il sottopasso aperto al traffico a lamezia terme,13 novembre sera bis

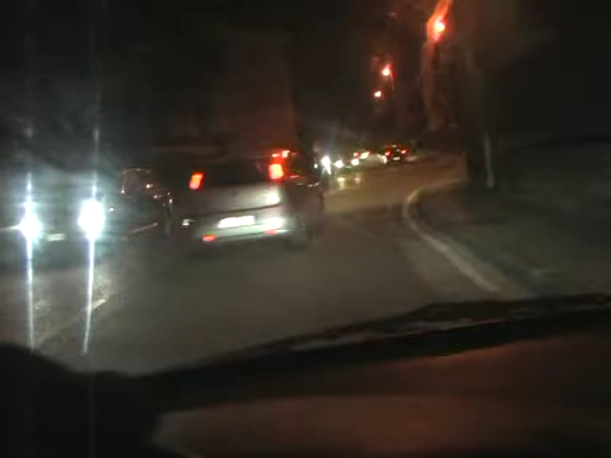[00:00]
che via della chiesa finalmente ha il suo sottopasso speriamo non si allaghi tanto quando arriveranno le piogge torrenziali come ci ha abituato ormai il clima ultimo delle stagioni invernali e autunnali ecco, io però svolto a sinistra perché qua hanno fatto una segnaletica sperando che chi sale qua a quei colibri bene alla frizzia guardate,
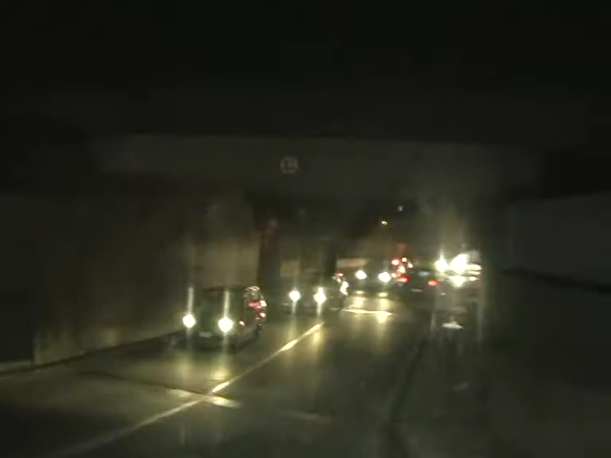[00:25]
oh finalmente il sottopasso potevano illuminarlo meglio, comunque
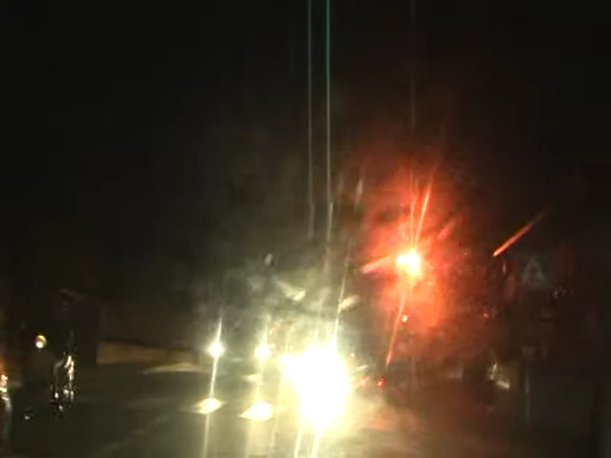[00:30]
ecco, qua hanno messo il lampione doppio forse, vediamo oh sono passato su via Berlinguer un anno e mezzo che non passavo da via Berlinguer hanno asfaltato, vabbè, non è mai troppo tardi, dai ho avuto il timore, nelle riprese passate, no?
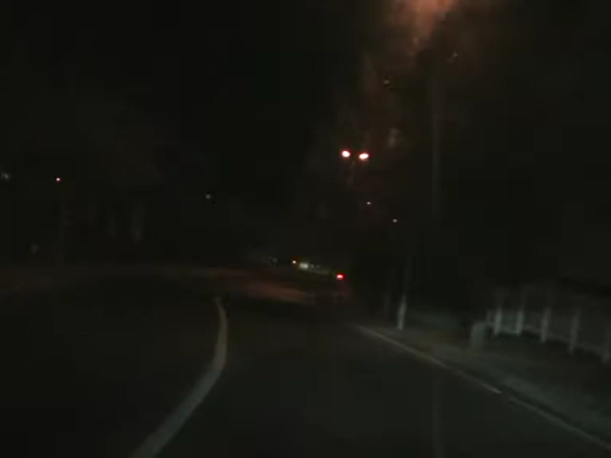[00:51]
quando c'era il ponte in costruzione, quando c'era il cantiere dicevo sempre agli amministratori o agli ingegneri e operai che operavano,
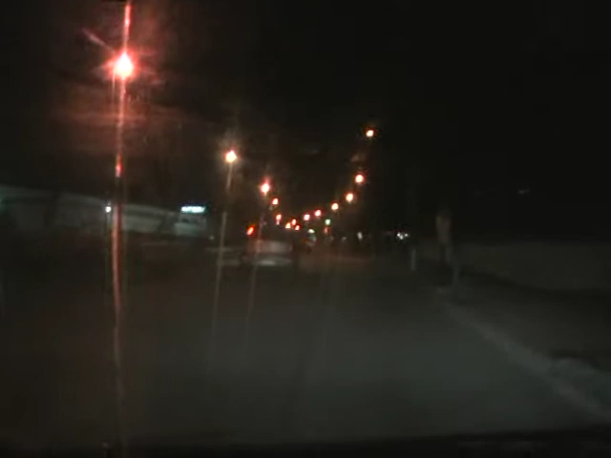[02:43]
2, 3, 3 rotatorie in mezzo in questi 2 km l'ultima questa davanti a noi adesso è stata aperta da qualche anno o da un anno insomma, io abitavo nei pressi e logicamente era penalizzata a fare il giro e a fare traffico lì vicino al commissariato
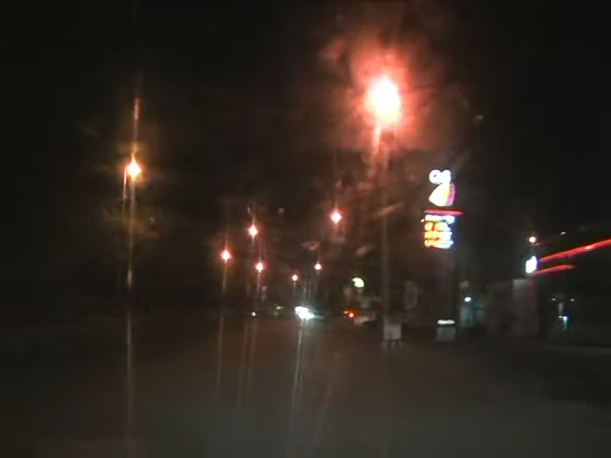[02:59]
questa è la rotatoria qua, vedete?